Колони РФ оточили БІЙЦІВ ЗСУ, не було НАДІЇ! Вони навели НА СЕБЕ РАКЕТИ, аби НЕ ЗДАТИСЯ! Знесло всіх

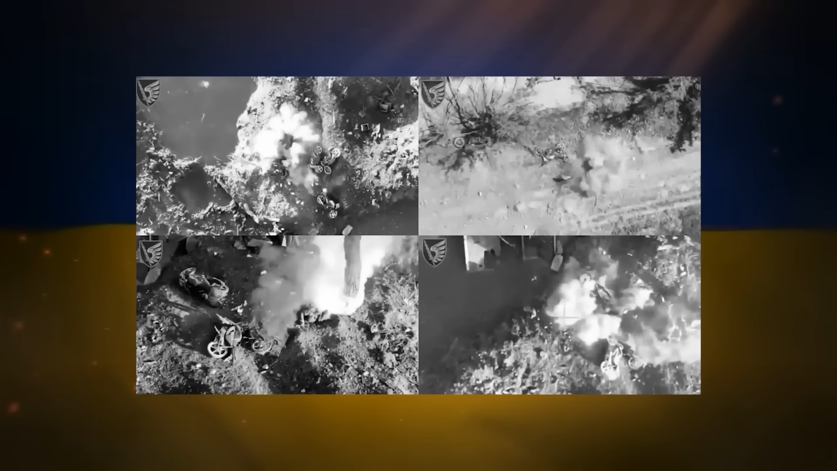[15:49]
Воїни 79-ї окремої десантно-штурмової Таврійської бригади відбили штурм та ліквідували групу окупантів, що рухалася на мотоциклах.
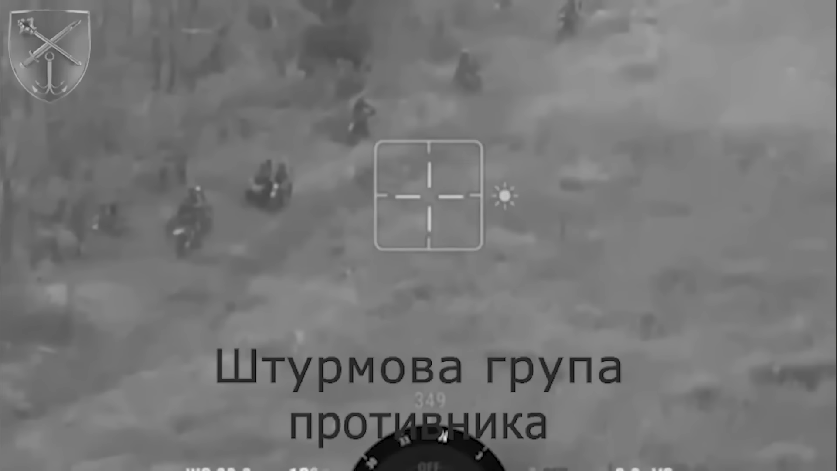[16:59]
Окрім цього, у мережу потрапило відео, де окупанти колоною мотоциклістів вирушають на штурм українських позицій.
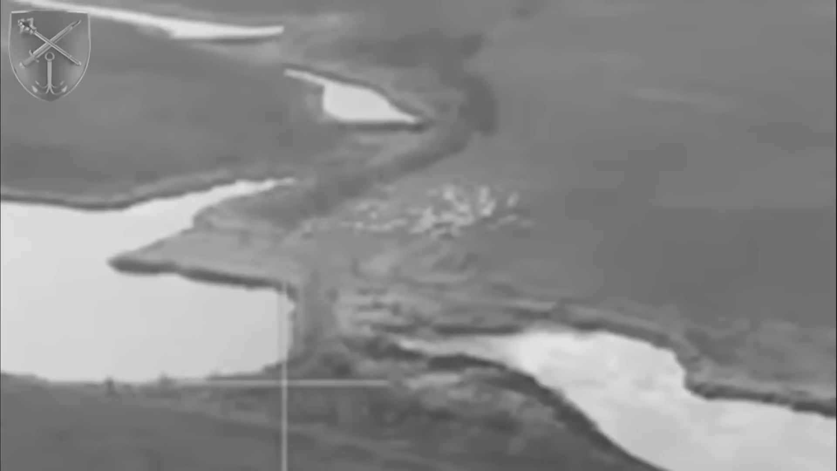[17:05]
Але і тут сталося не так, як гадалося, бо наші сили оборони вистежили їх і нанесли ураження до того, як рашисти встигли щось зрозуміти.
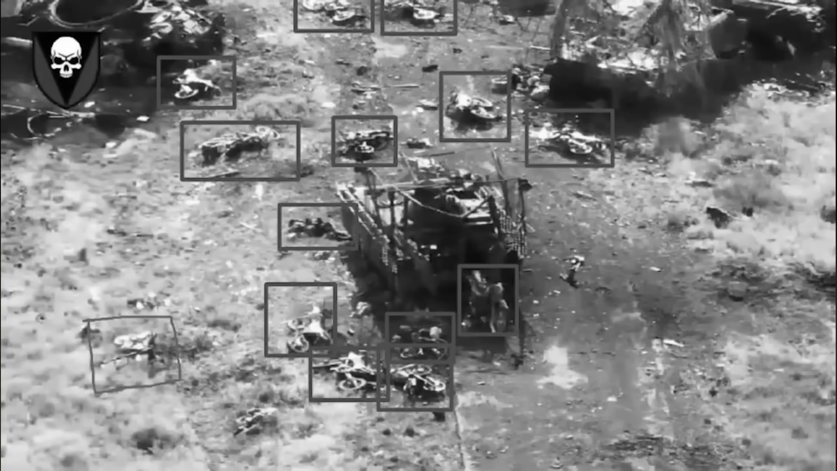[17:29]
Також з'явилися кадри розгрому рашистських військових на Вугледарському напрямку.
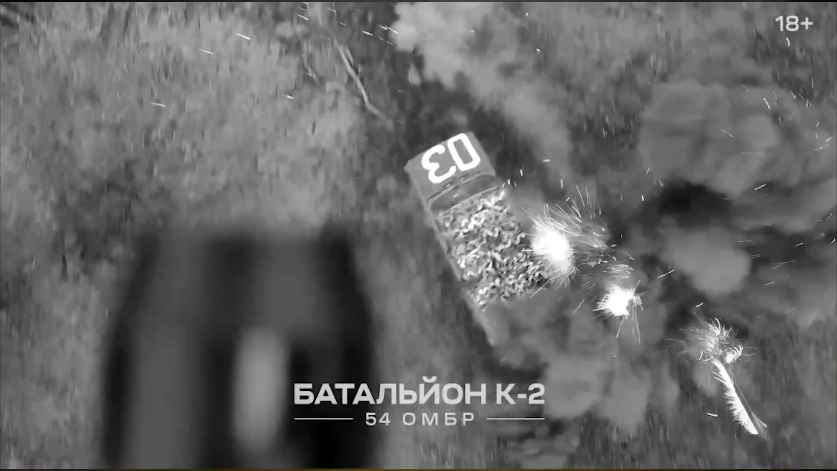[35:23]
Також стало відомо, що рашистські піхотинці намагалися штурмувати українські позиції на легкових автомобілях ВАЗ «Жигулі».
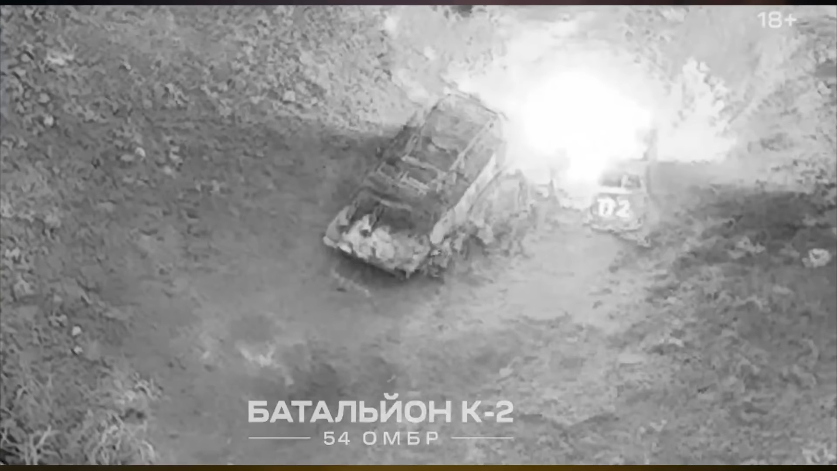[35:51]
Рашистський штурмовий автотранспорт помітив дрон-розвідник. На його перехоплення відправився ФПВ-дрон. Водій машини їхав по коліях від важкої бронетехніки, тому зміг уникнути підриву на мінах.